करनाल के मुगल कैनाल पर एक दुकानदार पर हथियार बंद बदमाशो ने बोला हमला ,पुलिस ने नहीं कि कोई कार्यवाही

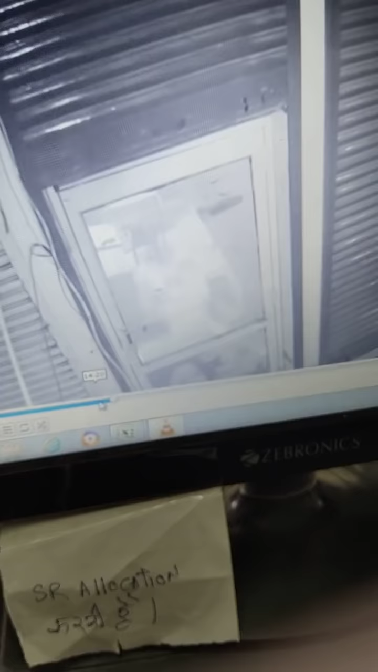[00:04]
नमस्कार हम आपको ये लाइफ तस्वीरे करनाल के मुगल किनाल से दिखा रहे हैं 386 शॉप नंबर जहांपर 12 तरीक को जो है कुछ यूवक जो है वो आकर किस तरीके से एक शक्स को आकर जो है डंडो से मारने लग जाते हैं
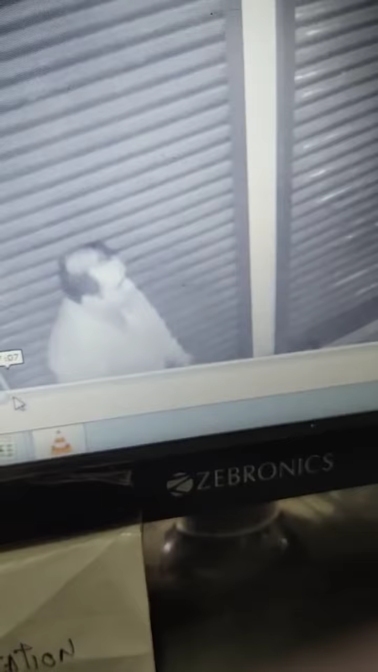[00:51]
पह� यूवक आते हैं और वो किस तरीके से इनको डंडो से जो है मारने लग जाते हैं उसकी लाइफ तसीर हम लोग आपको दिखा रहे
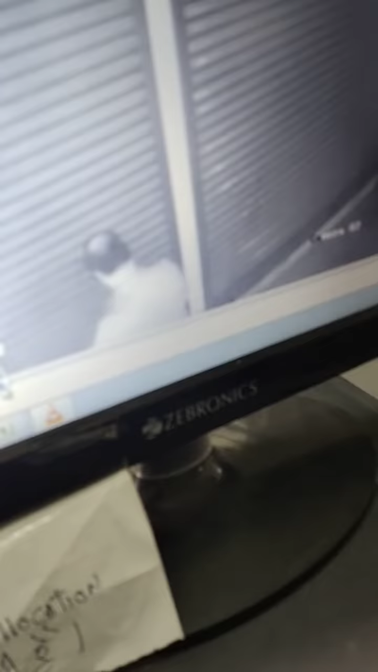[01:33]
रहा था लेकिन उसके अलावा दूसरी तरफ से भी जो है तीन से चार लोग और आ रहे थे जो कि शायद दूसरे CCTV कैमरा में भी जो है उनकी फुटेज कैद हुई होगी उसकी भी हम लोग जो है CCTV की